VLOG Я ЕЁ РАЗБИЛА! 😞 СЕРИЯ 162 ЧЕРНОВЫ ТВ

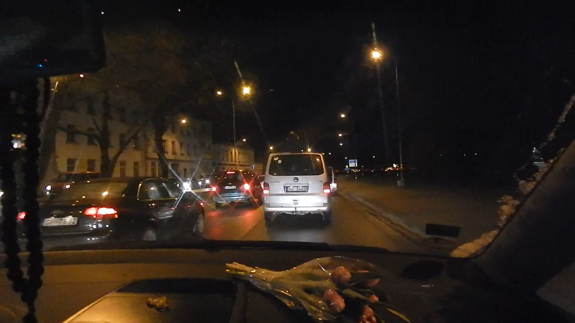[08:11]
Нужно попасть на тот берег. Видите? Не видите. И у нас, смотрите, какие пробки. Потому что в Лепе, как все знают, ремонтируют... Как этот мост называется? Транвайный мост.
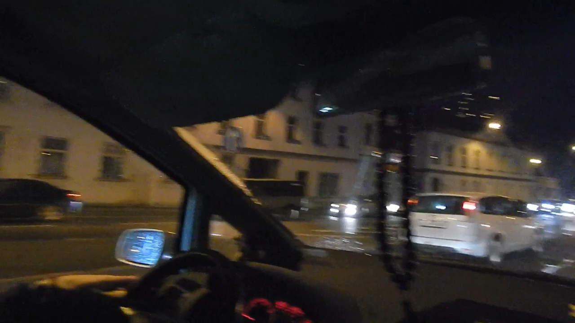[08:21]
Транвайный. Транвайный мост ремонтируют. И все едут в объезд через второй мост. И поэтому здесь вот такая давка. И вы знаете, вы будете смеяться тех, кто с больших городов.